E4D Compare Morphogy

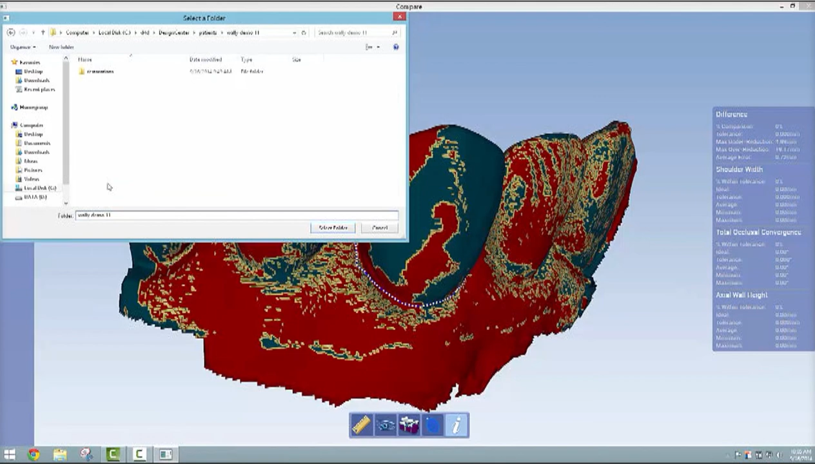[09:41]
so we're having the same models here now we're going to go ahead and align those two different models and you almost